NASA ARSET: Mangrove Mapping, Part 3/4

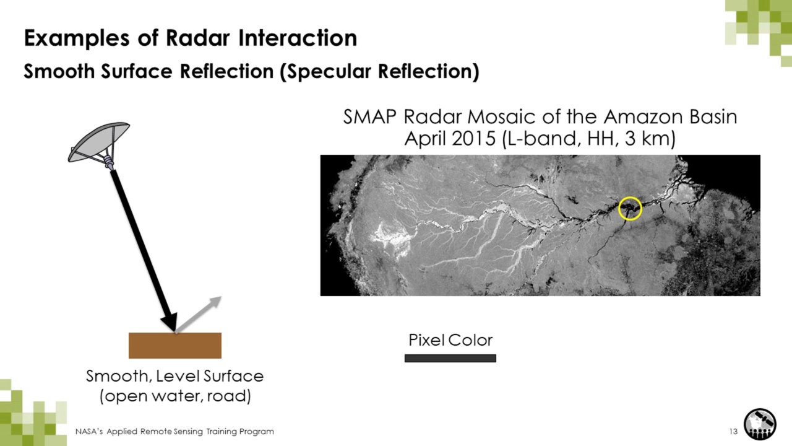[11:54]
And the pixel will appear very, very dark. And you can see that in this example, the area that's circled in yellow is part of the Amazon river. And as you can see, it appears very dark. And this next example shows rough, bare surface. So bare surface or a rough surface would be, say, an area that has been deforested or tilled agricultural fields. Water that has been roughened up by the wind.
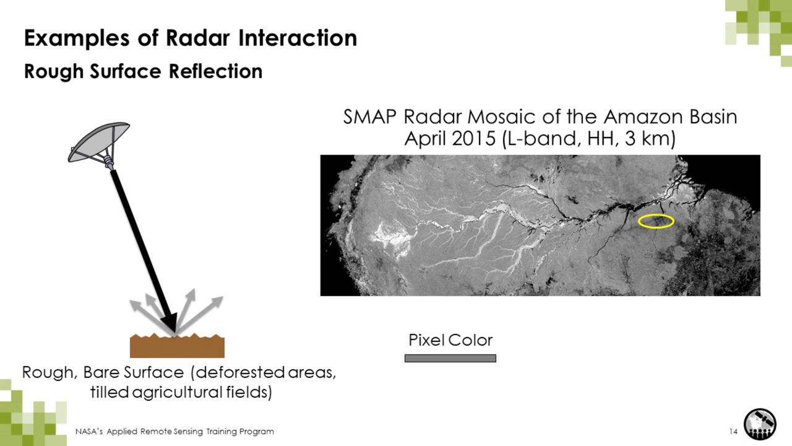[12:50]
And so for areas like these, the backscatter intensity is low, is very low, but not as low as a specular reflector. So not as low as the previous example. This next example is volume scattering by vegetation. And the area in the yellow circle is a forest in the Amazon basin. And so the intensity of volume scattering depends on the physical properties of the volume, such as the variations in moisture content and structure.
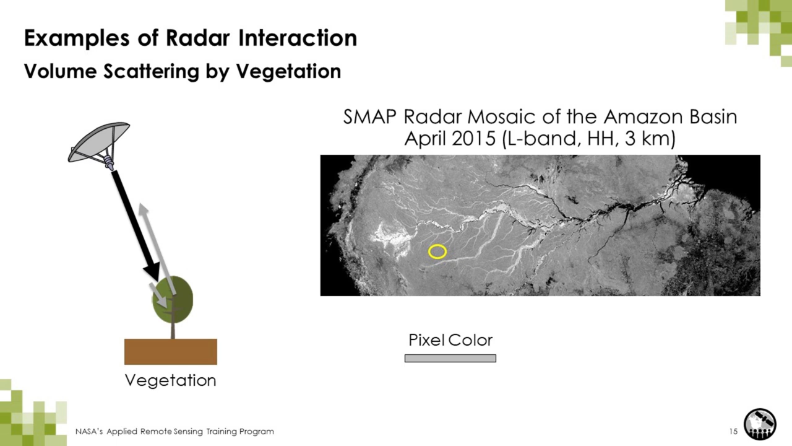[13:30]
And also depend on the radar, the wavelength, polarization and incidence angle. But the point here is that volume scattering will have higher backscatter than surface scattering and certainly specular scattering.
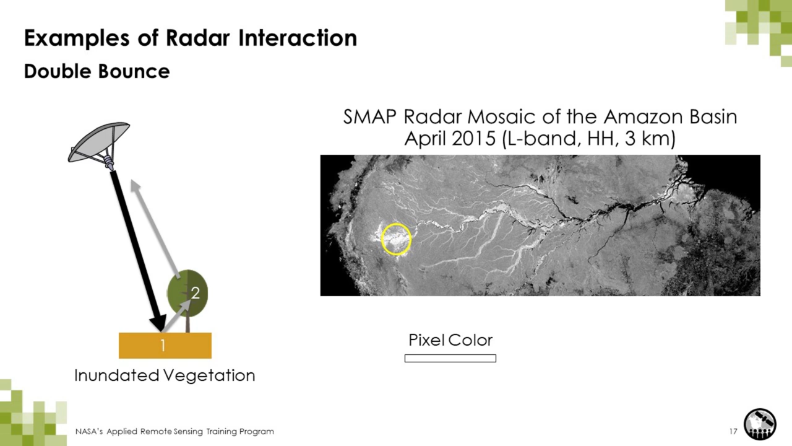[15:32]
So we can't measure the amount of standing water just that there is water above the surface. But because these inundated vegetation is dominated by double bounce, it appears very bright on radar images. For mangrove ecosystems, there are three types of scattering mechanisms. There's direct or single bounce in yellow, volume scattering in white, and double bounce in red. The dominant scattering mechanism in mangrove forests strongly depends on canopy structure.